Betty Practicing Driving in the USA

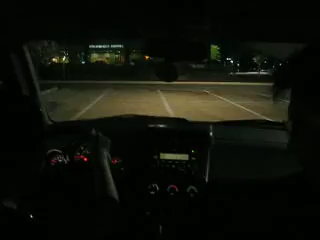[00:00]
Seatbelts on. Yeah. How's it going, Betty? Oh, this is cool. I like it. Yeah?
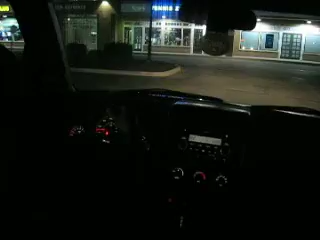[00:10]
Go out or something? No, go to the right. Oh, God, there's people.
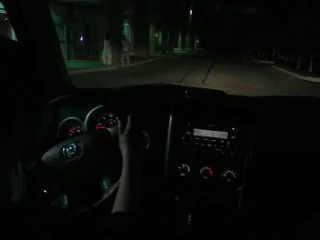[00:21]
Well, yeah, let's not hit the pedestrians tonight. Um, can I go through there? Yeah. Yeah. Oh, this is so cool. I'm loving it. So far so good, Andrew? Yep.
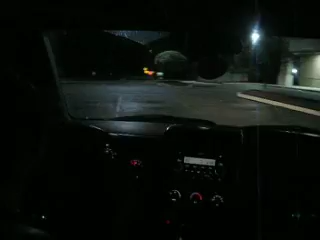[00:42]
I'm not even... I should have put my seatbelt on. No, it was a good turn. Betty! I'm not going to go any further than that. 20 miles an hour, pretty good. Actually, yeah, only 20. I don't know why, but... It felt like something.
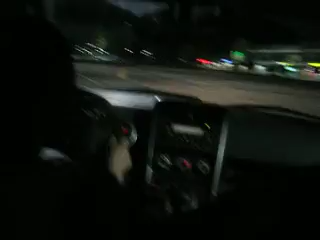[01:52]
What's with you? Daddy! Okay, I'm... Yeah. What's with your... Yeah, I'm not doing... Yeah. Okay. I think that should be enough now. Let me just park. Oh, I like this. Um... I don't know. I'll park... Oh, no. I'll park where we started off. Yeah? I'm gonna turn around.
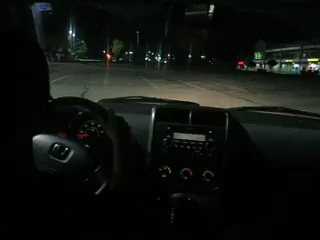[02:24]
Can I just go ahead? Let's park before the end. Like, right here. Ish. Right. Oh, before the end. Oh. I won't hit it. Slow down. That's great. Good job. Thank you. Now you gotta put it... Stop! There you are. Now you gotta put it in park. You gotta put it on park. Hooray! Oh, God. Yay!